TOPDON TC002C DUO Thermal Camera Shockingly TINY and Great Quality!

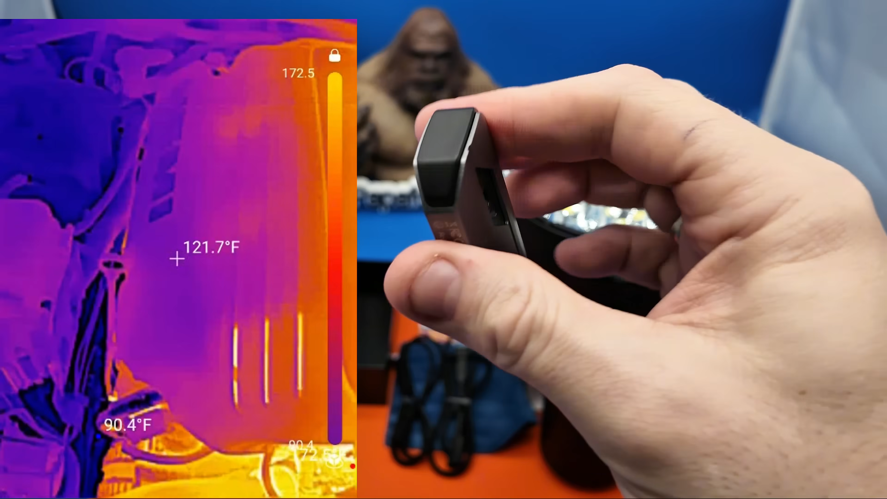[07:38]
On screen: spot 121.7°F
384 pixels and again that temperature range from negative 4
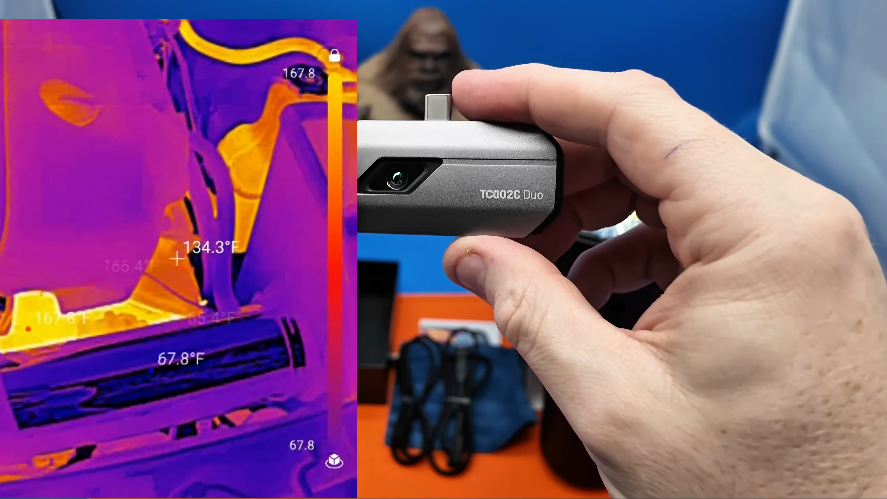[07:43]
On screen: spot 134.3°F
fahrenheit all the way up to 1022 degrees making it extremely suitable for hvac automotive home inspections or if you just want something very fun to look at a world that no one really
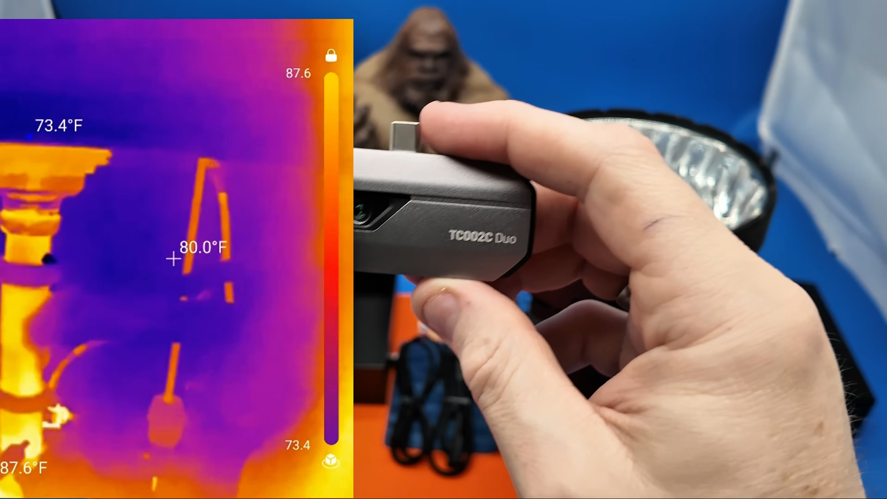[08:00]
On screen: spot 80.0°F
sees it has a high sensitivity netd thermal
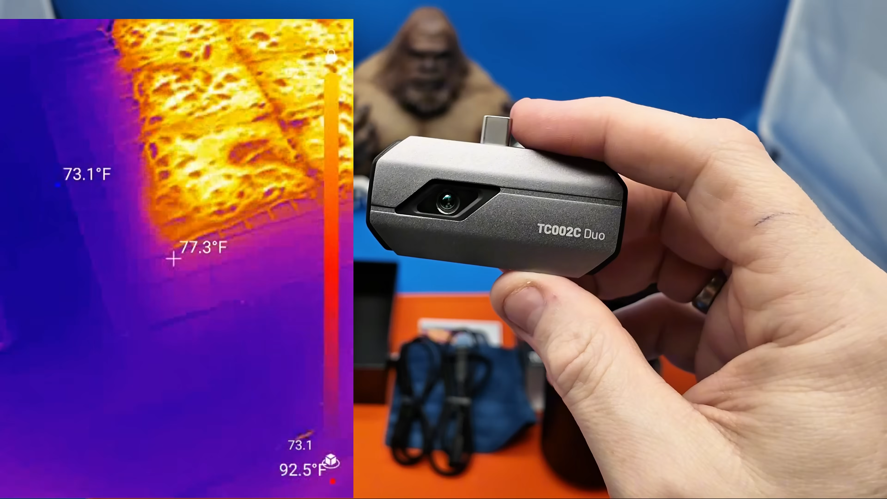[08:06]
On screen: spot 77.3°F, min 73.1°F
sensitivity meaning it can detect very small temperature differences it also has a
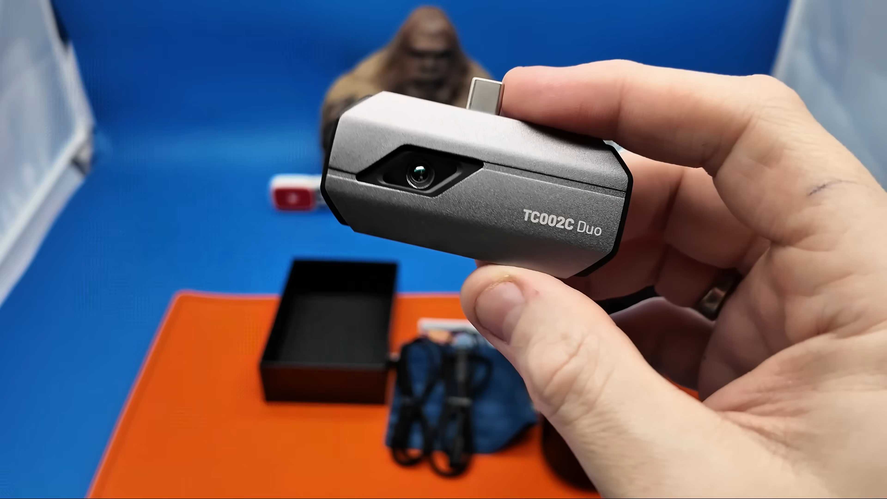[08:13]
frame rate of 25 hertz and it provides
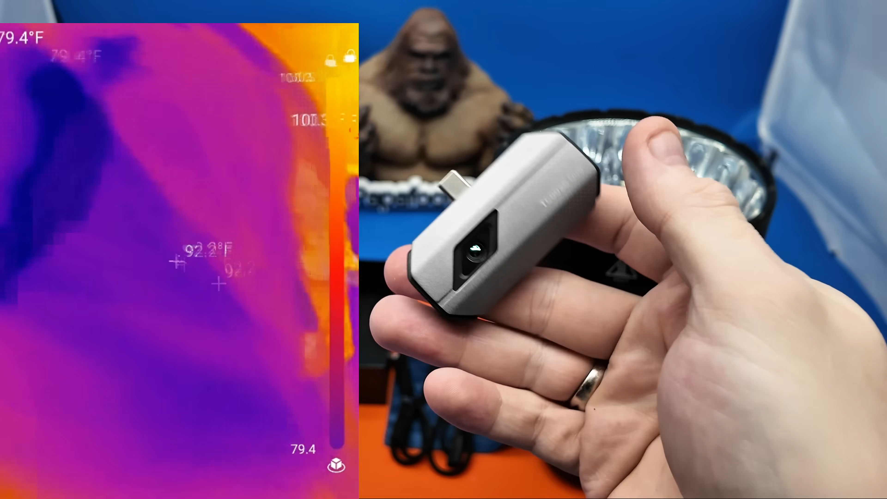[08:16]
smooth real-time thermal tracking with an accuracy of plus two
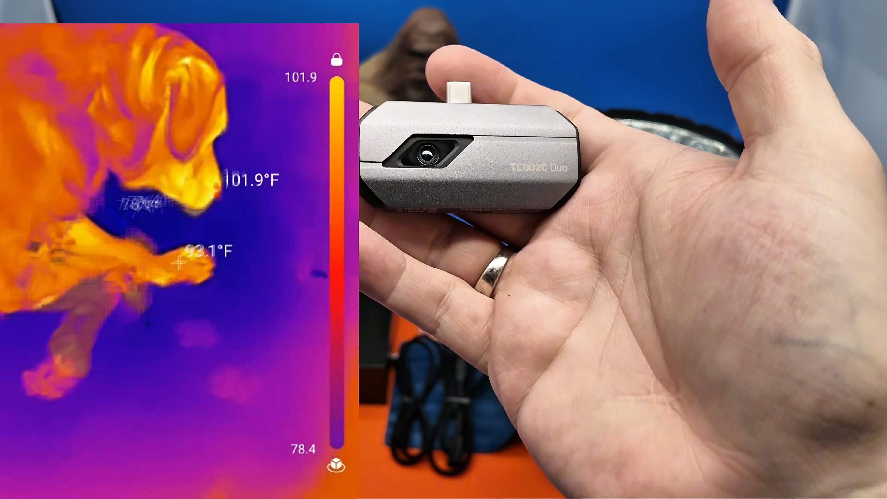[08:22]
celsius or plus two percent of the reading it delivers a
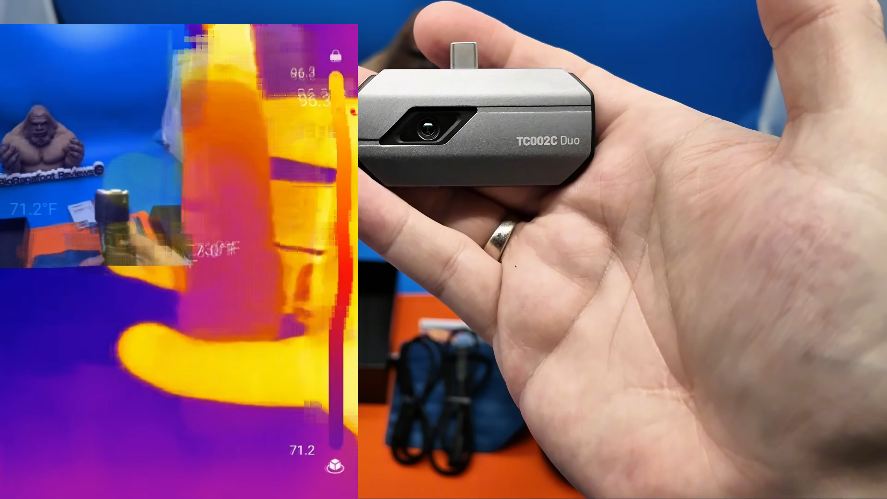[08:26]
reliable professional grade measurement from a tiny very thin camera all of the